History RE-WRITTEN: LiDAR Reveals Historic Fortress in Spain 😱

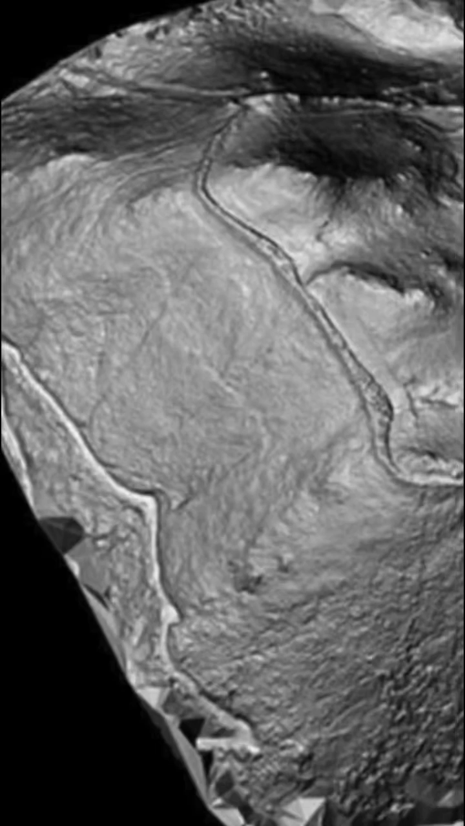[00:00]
An ancient 25 acre site on a hilltop in Galicia Spain has long been thought to be an Iron Age fortress, dating back to between 1500 and 500 BC.